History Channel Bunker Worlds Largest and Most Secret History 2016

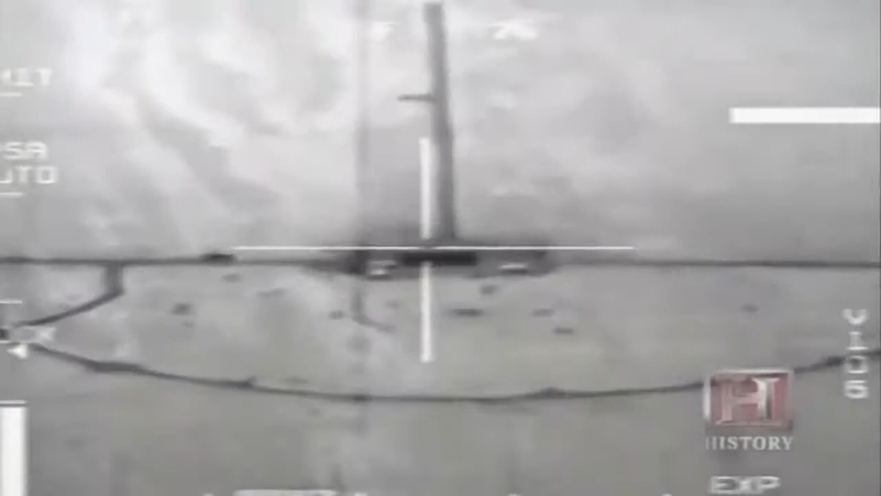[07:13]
But it is about to be utterly destroyed.
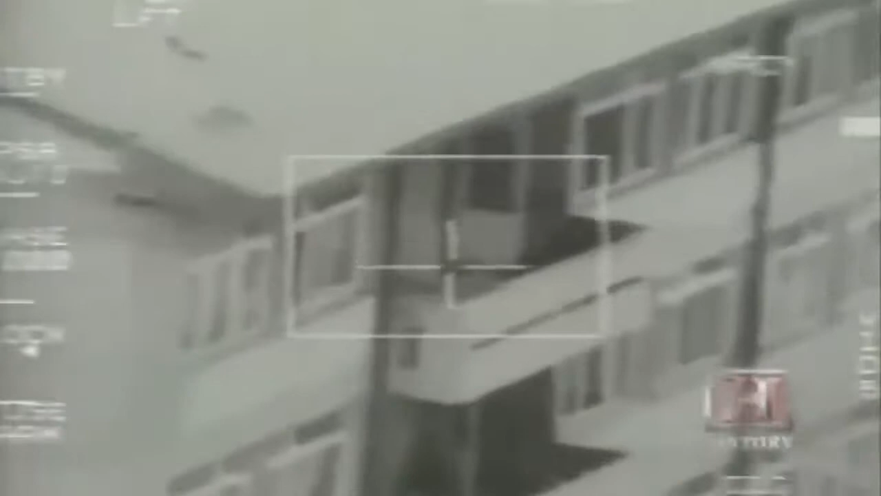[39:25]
While the underground bunker meets its high-tech end.
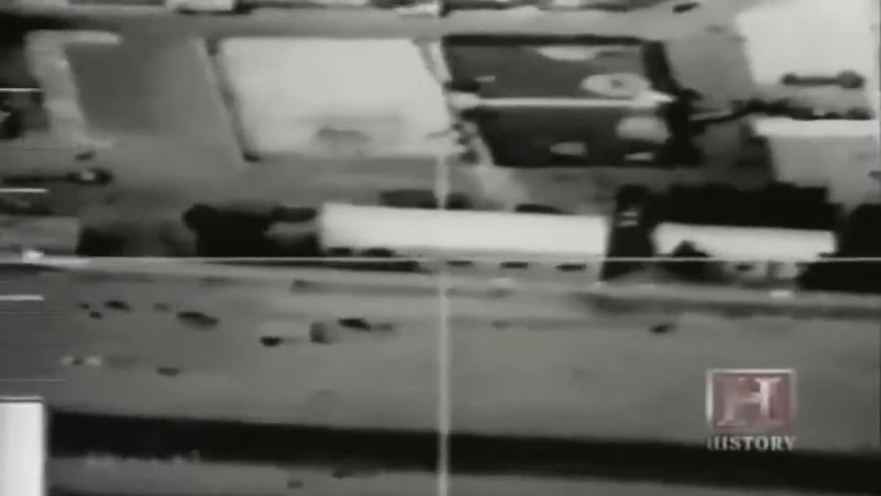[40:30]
Smart bombs targeted and struck even the most secret of Saddam's hidden bunkers. Nothing could have prepared the Iraqi troops for this state-of-the-art precision-guided weapons.
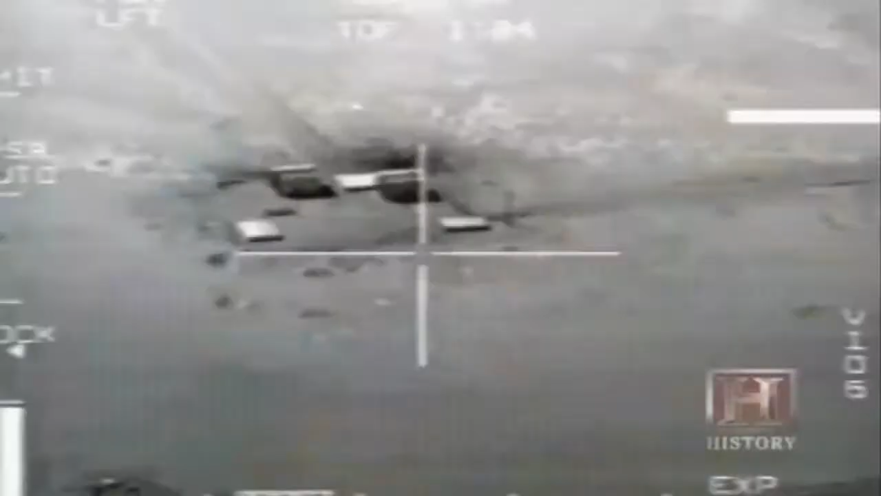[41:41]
Special fuses, guidance systems, and the ability to burrow underground make these bombs perfect bunker killers.